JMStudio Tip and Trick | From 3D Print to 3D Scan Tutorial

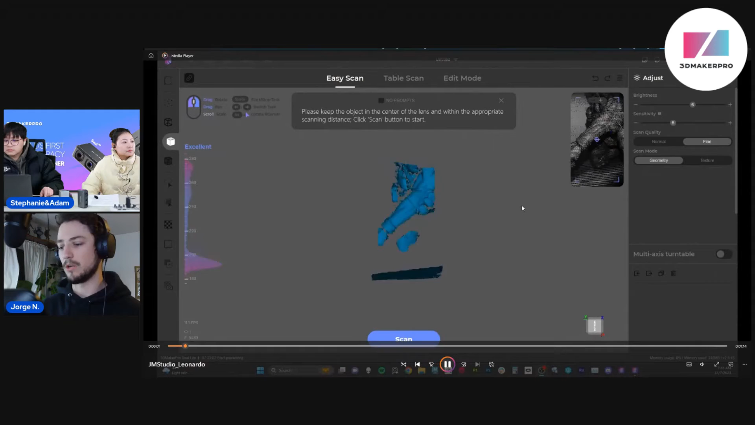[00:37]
So, here's a quick scan of how I did the turtle.
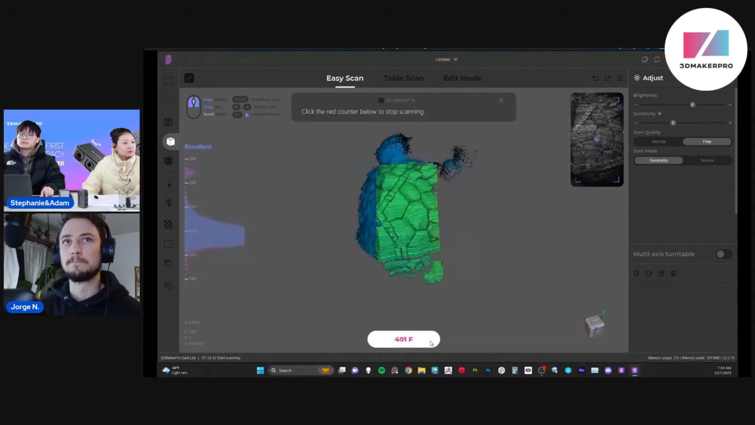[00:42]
Well, to start with, I didn't have, I didn't do any adjustments in GM Studio.
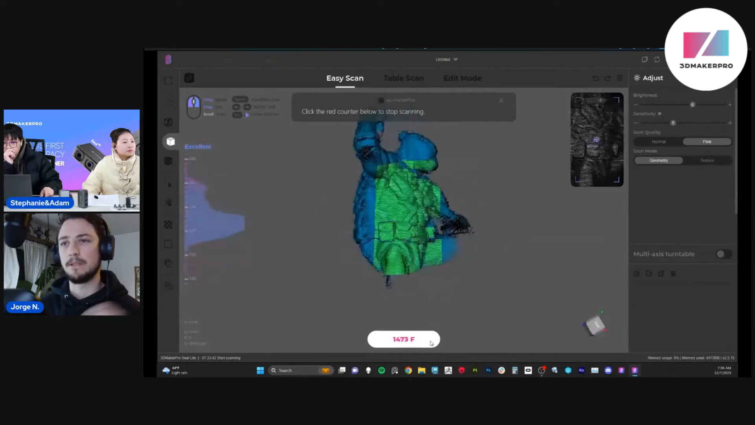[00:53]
I grabbed the scanner straight out of the box. I love the size of the scanner.
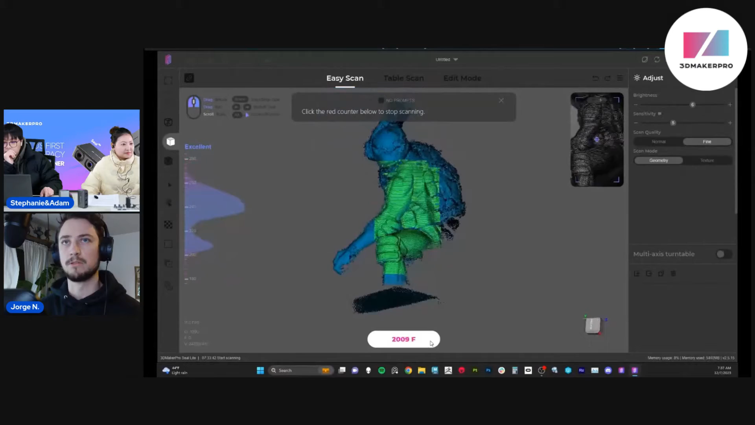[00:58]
It's small, comfortable, and very easy to handle. I was able to rotate manually the,
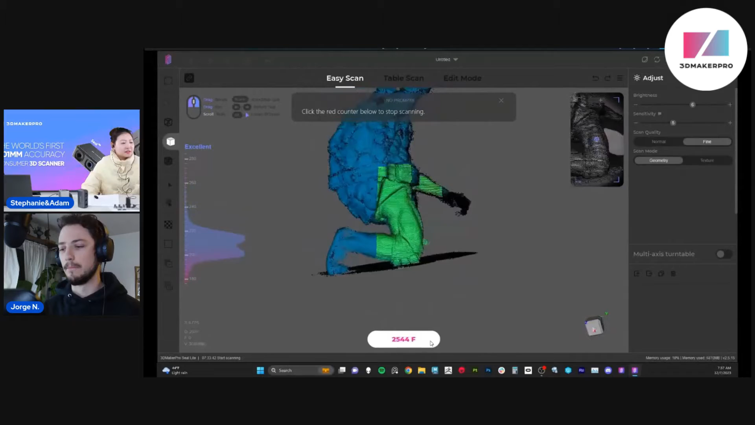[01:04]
you know, the sculpture as I scanned it.
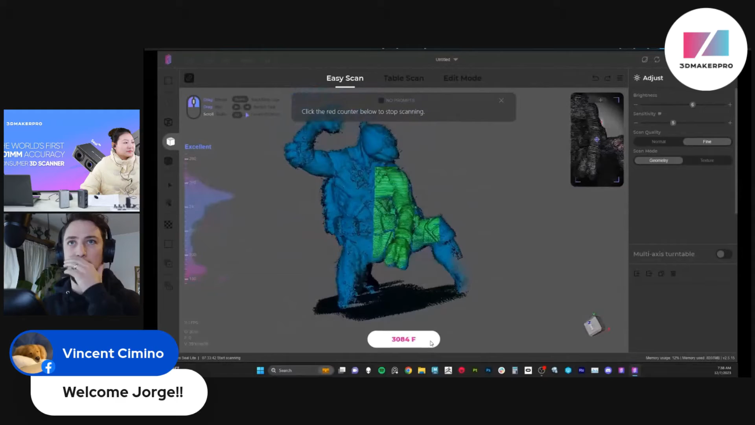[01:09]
And it's very important to keep in mind, hardware is
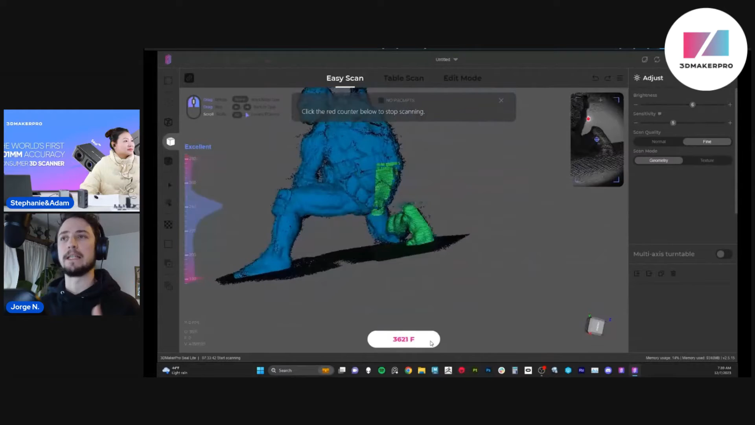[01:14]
important for the efficiency of the software and the scanner.
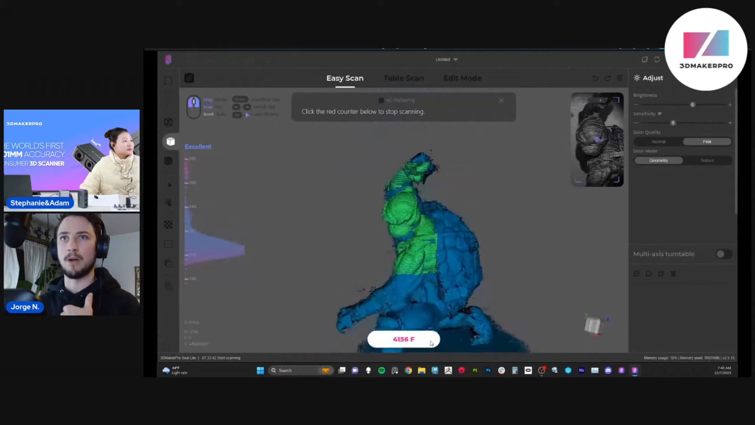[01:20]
I have a i9 processor, which is a very high-end computer, that it was able to handle the amount of frames at one shot.
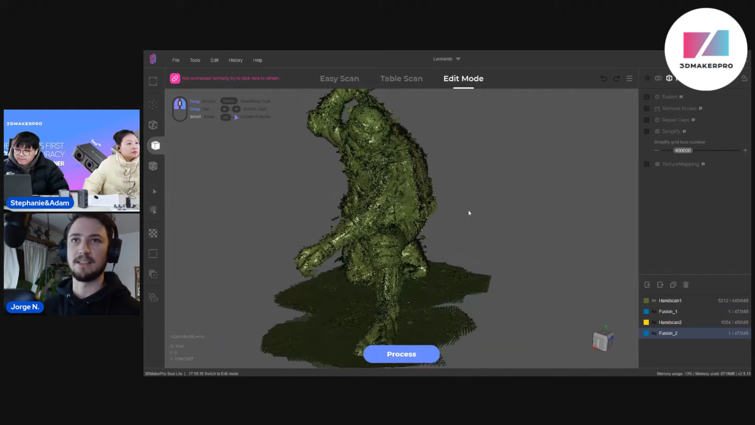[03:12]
As you can see, right, it looks very messy. But after processing,
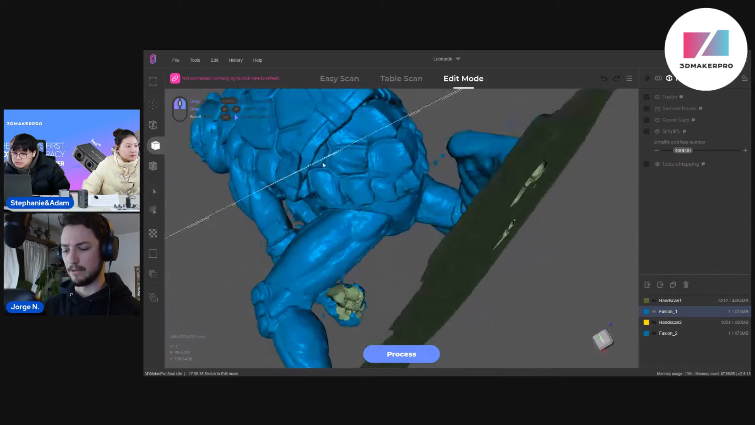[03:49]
You can see it a little bit better from this angle.
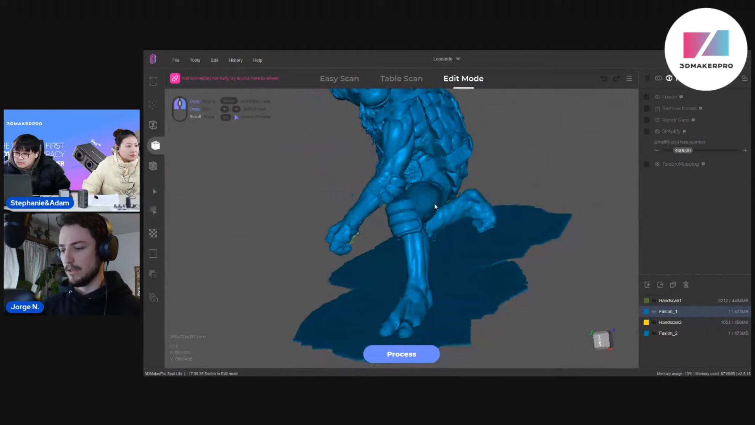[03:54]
So, I went in and did a second pass of the hand.
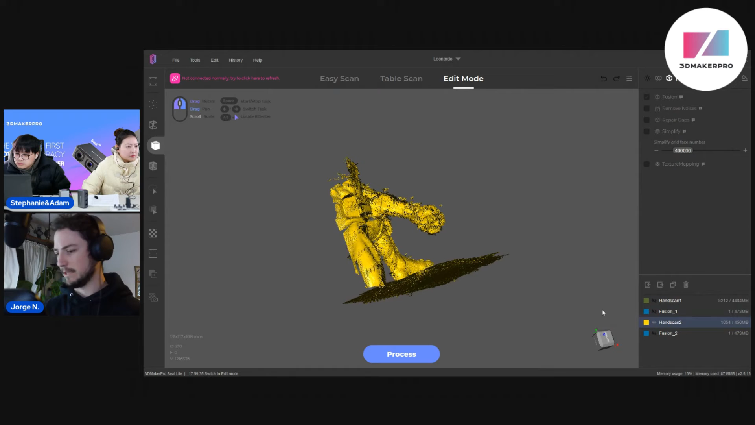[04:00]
And it was much smaller, you know, as you can see here. I just did this piece.
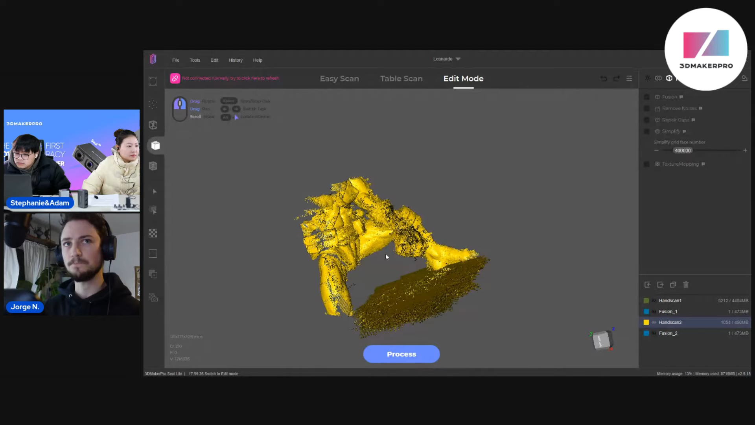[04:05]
And did a second Fusion. And it gave me this result.
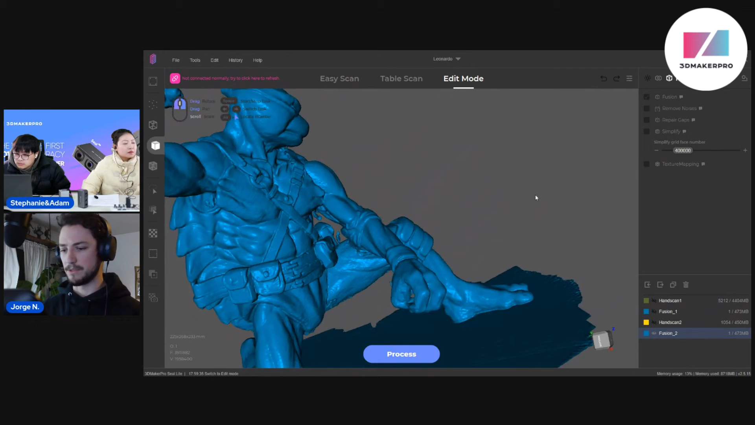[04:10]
Let me see if I can straighten this model.